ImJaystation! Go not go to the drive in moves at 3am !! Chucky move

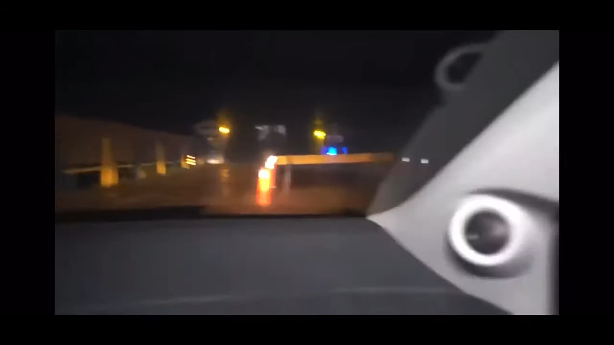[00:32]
They got like half the road closed. Oh my god, that's a bumpy what drive. What the frick, dude? What's wrong with the road?
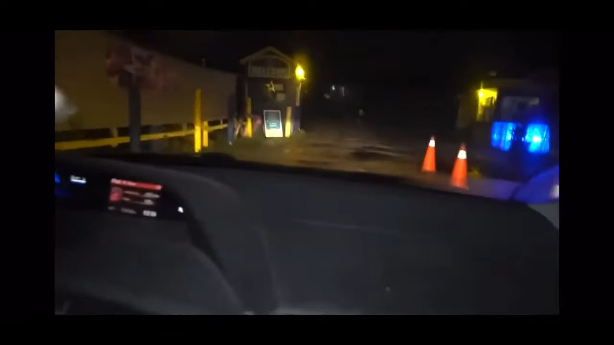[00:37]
Look at this. There's like potholes in here. Oh, yo. When did they last do these roads?
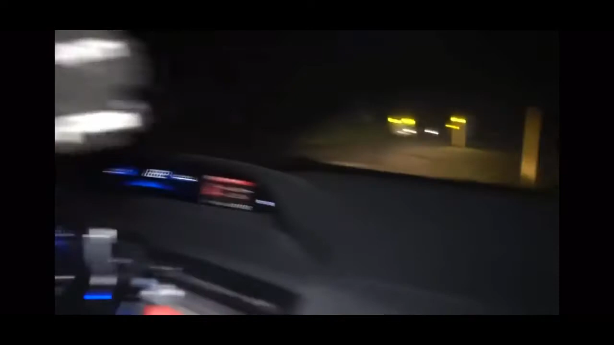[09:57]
Freaking crazy, dude. Did you see that pothole? Yes, humongous. That was the weirdest thing ever. There was no employees anywhere.
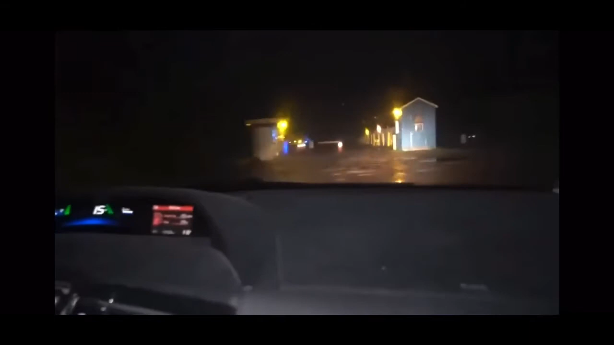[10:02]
Nowhere. There's literally no... Oh. Whoa, whoa, whoa. Oh, my freaking God, dude. Bro, yo, it's Chucky. Yo, what's he doing? What's he doing? Oh, my God. Bro, what the frick? What is he doing? Dude, what the frick is he doing? What is he doing? Okay, dude, if we can get out, that's the exit right there. Bro, I want to go through him, but the roads are so bad. Yeah, we can't even speed. Bro, should I just go over him? I don't know, bro. What is he doing? Scared. Yo! Oh, my God, dude, he's blocking us in right now. He's blocking us. What should we do? I don't know, bro. This is freaking insane. Oh, my God.